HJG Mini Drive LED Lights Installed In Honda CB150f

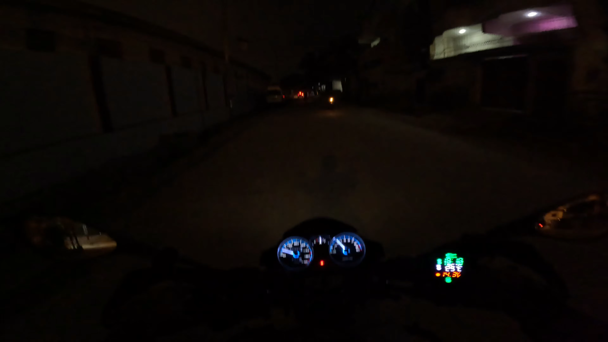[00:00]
कि यहां पर टेस्क करते हैं इसको यह देखें जाबी जाबर दस्ट रहा है लाइट का अभी मैंने अज्जेस्ट नहीं किया है इसको सभी से लाइट को सब्सक्राइब वेलकम तो इनदर विलॉब आज अपनी बाइक में एक और बैटरीन इस्टॉल करने जा रहे हैं यह है
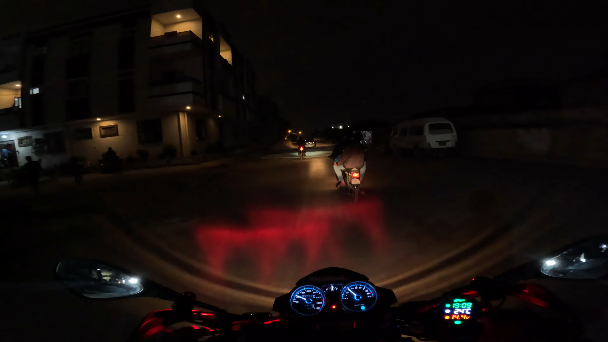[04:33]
कि यहां पर अच्छी का सी रोशनी है वह
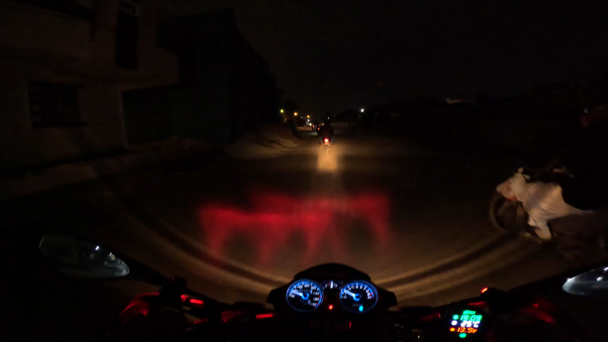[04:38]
मज़ा तो नहीं आएगा थोड़ा दीप अंदेराली जगह पर लेके चलते हैं इसको भाइक को अब इस ग्लाइट बन करता हूं मैं हैडलाइट और यह अभी अभी फोकॉस आउट है भी इनका वह फोकॉस सेट करना पड़ेगा इ
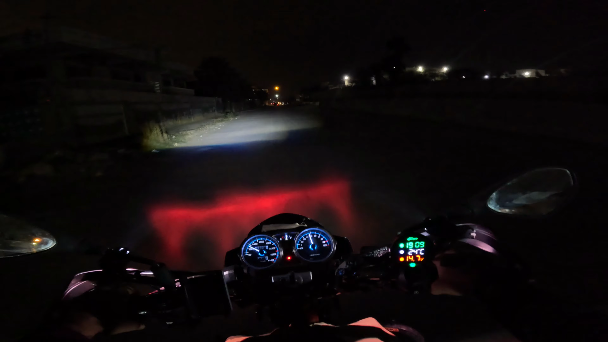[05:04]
यह जो है उसकी वाइड लाइट वाइड लाइट है और यह फ्लाइश रहे हैं के अंदर चेक करें आप ज़रा अंदर अंदेरे आली जगह जाते हैं इसको बंद कर रहा हूं भी यह
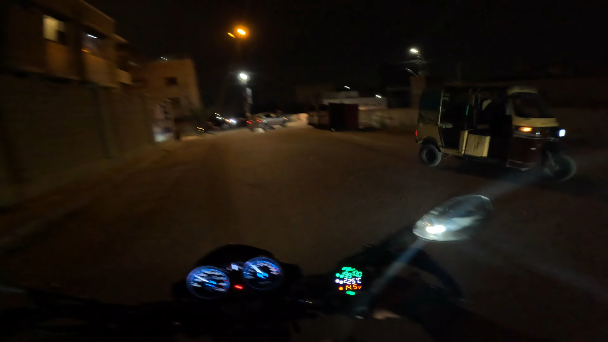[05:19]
सामने सारे ट्रैफिक और लोग परिशान होंगे
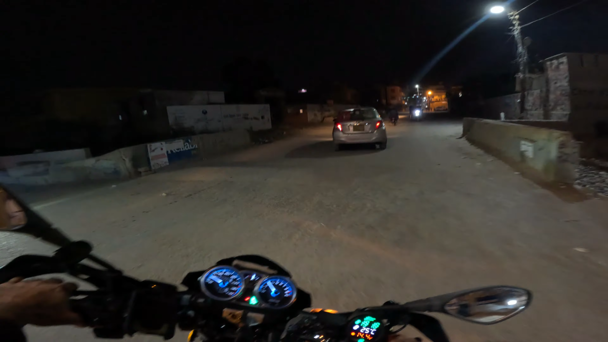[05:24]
यहां पर टेस्ट करते हैं इसको यह
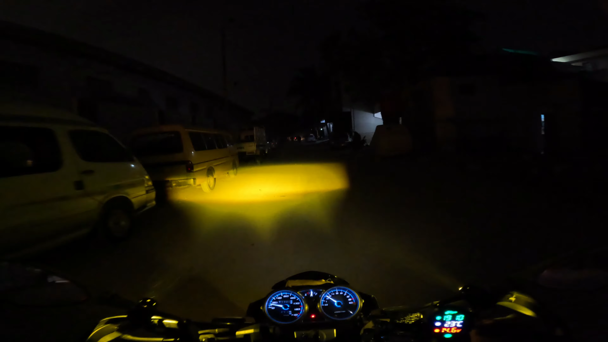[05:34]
देखें यह जबर्दस्ट रहा है लाइट का अभी मैंने अज्जेस्ट नहीं किया है इसको सभी से लाइट को सोड़ा सा एज्जस्मेंट होगी इसकी पर उसके बाद जैना इसका प्रॉपर रिजल्ट आएगा सामने
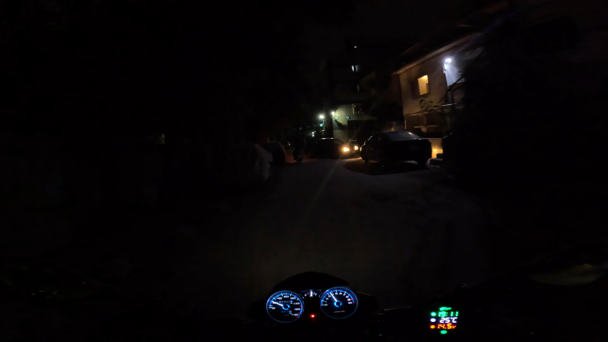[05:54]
आगे चलते हैं तोड़ा था इसको फ्लेशर सापको दिखाते हैं एक बटन लाइट का यह जिसे में लाइट करता था अच्छा यह दूसरा बटन यह फ्लैश यह फ्लैश की आप्शन इसके अंदर दो आप्शन है एक फास है और एक सिलोई
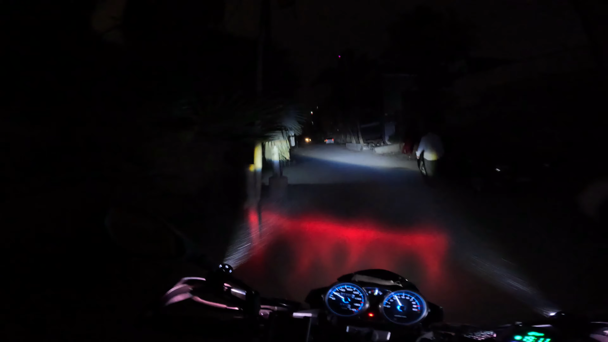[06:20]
और दूसरा बटन यह लाइट का है इसमें सिंगल वाइट है और यह भी वाइट यलो दो
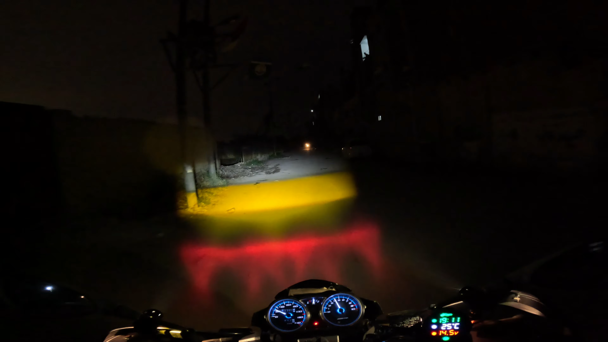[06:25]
बोत हैं और उसके बाद यह सिर्फ यलो तो यह तीन लाइट के आप्शन है और आपके सामने बहुत ही आउट सेंडिंग माशाललह जैसे मैं एकस्पेक कर रहा था वैसी रिजल्ट है मैं बहुत
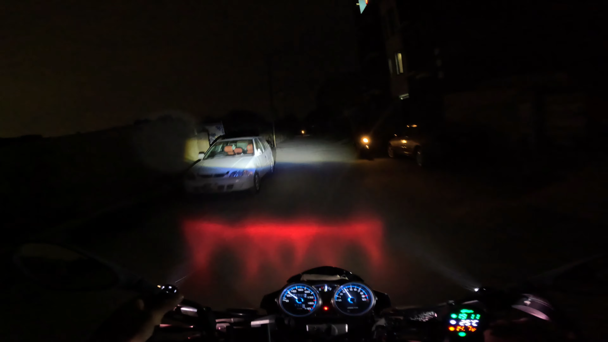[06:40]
ज्यादा चोड़ाई पर हुआ भी थोड़ा सब्सक्राइब फोकस तो बैतरी नो जाएगा तो यह इसका रिजल्ट था वई और फ्रेंट से भी मैं कु� और यह जाए खड़ी करते हैं थोड़ा फ्रेंट सापको दिखाते हैं इसका लूक